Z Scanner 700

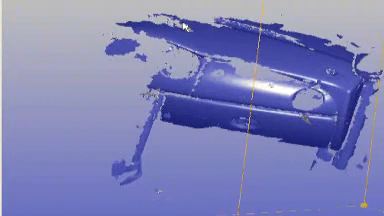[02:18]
solid modeling software or rapid prototyping machines and do it directly from the z scan software
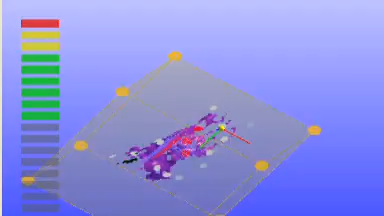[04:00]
parts into lifelike learning tools the z scanner 700 with z scan software makes 3d digitizing faster easier and more portable than ever before it's
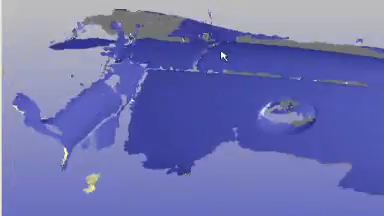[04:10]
great 3d data capture for a world of practical applications it's the versatile z scanner 700 it's fast it's easy it's affordable and it fits anywhere you need to scan and digitize objects